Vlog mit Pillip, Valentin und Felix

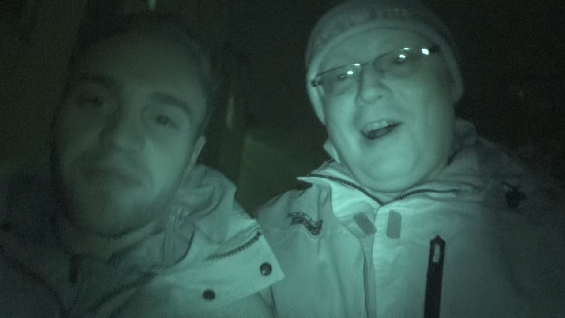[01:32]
4K Night Vision. Und Helge hat mir jetzt, weil ich... eine hochmoderne Jacke gegeben. Eine Jacke gegeben, die älter ist, wie ich selber bin.
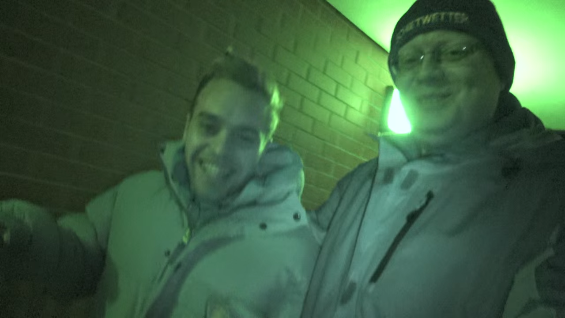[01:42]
Über 20 Jahre alt. Über was? 25 hast du gesagt? Das kann sein, ja.
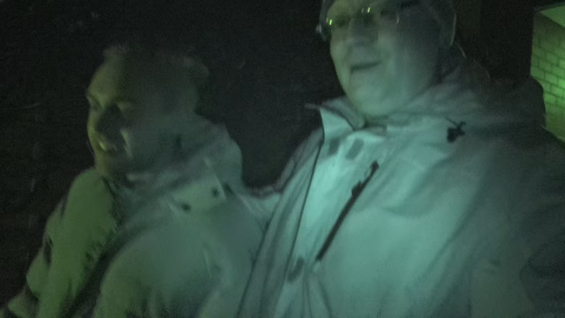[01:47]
Also weit über 20 auf jeden Fall. Wahnsinn, Wahnsinn. Unglaublich. Ja. Stockdunkel sein, schon cool. Ne? Ja, echt krass, ne? Wie gut das. Das sieht echt cool aus, ey. Ja. Ja, ich habe das in dem Vlog gesehen, das du mit Valentin gemacht hast. Kino, da war es auch stockdunkel.